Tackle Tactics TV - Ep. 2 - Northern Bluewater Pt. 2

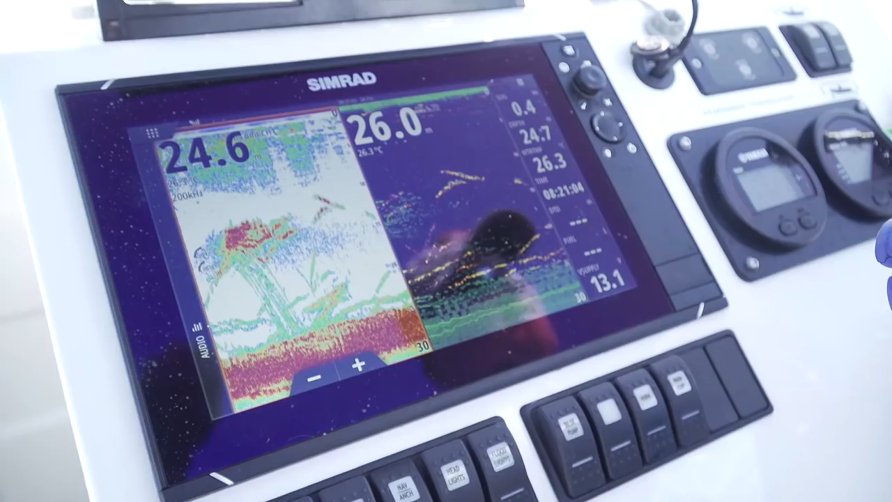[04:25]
Let it sink down through the water column. Yep. Because we know there's a lot of bait sitting sort of mid-water.
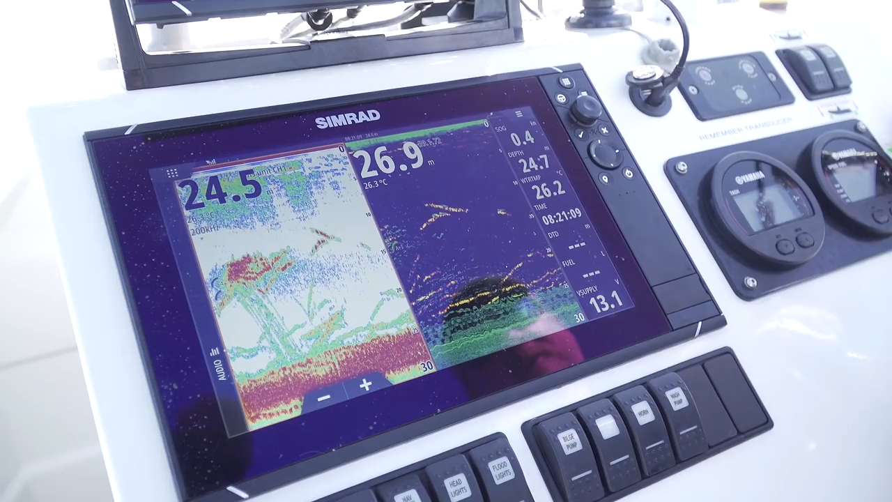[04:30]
And then just rip it through, rip it through with pauses. And that thing just smashed it. You had the prop out a few casts ago, hooked up, dropped it, and then it got annihilated.